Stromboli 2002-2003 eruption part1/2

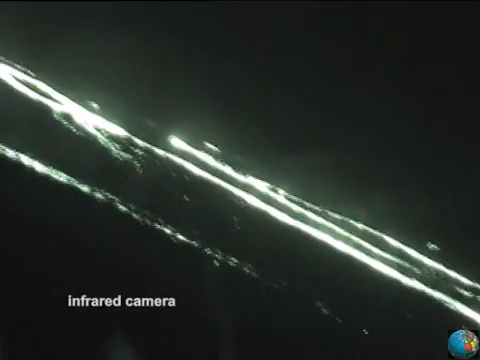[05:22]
The lava is flowing down to the Shara del Fuoco, partially reaching the sea,
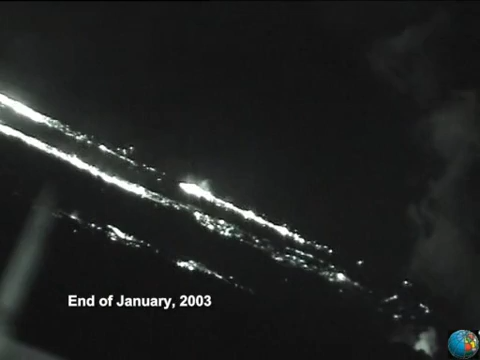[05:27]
and partially forming a lava field in the landslide scarp.